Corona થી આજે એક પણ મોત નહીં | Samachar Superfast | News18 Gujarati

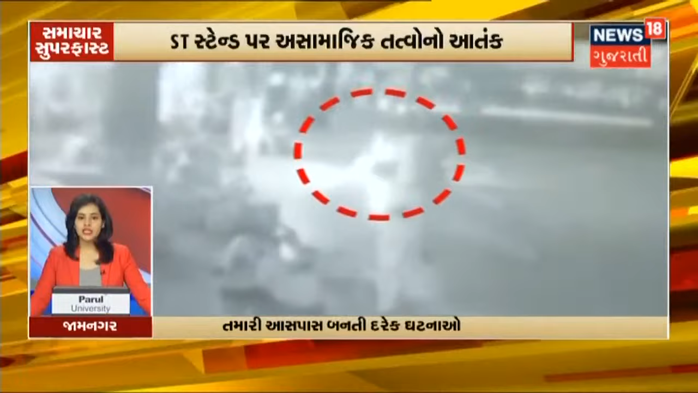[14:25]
जामनगरमा एस्टी बस स्टेंट पर असामाजिक तत्वो नो आतन स्टेंट पर सुतेला लोकों ने मार मार्यों पोलिस आउताज असामाजिक तत्वो पलायन थै पुताना वाहनों मुकी ने भागता सीसी टीवी मा कैद